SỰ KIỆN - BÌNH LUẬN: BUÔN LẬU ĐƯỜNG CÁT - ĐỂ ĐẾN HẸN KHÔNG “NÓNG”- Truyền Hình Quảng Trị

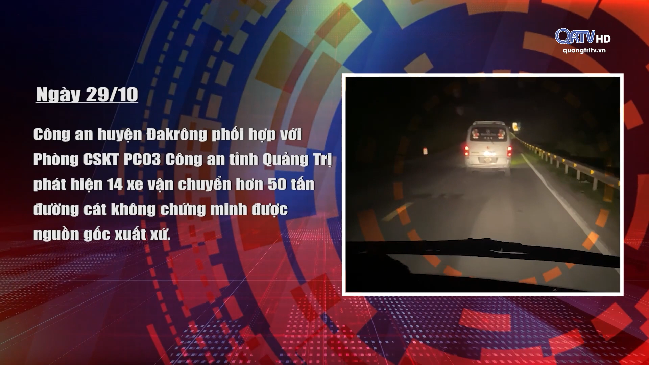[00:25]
Chiều ngày 29 tháng 10, Công an huyền Đắc Cá Rông phối hợp với Phòng Cảnh sát Kinh tế PC03 Công an tỉnh Quảng Trị phát hiện 15 ô tô có dấu hiệu nghi vấn.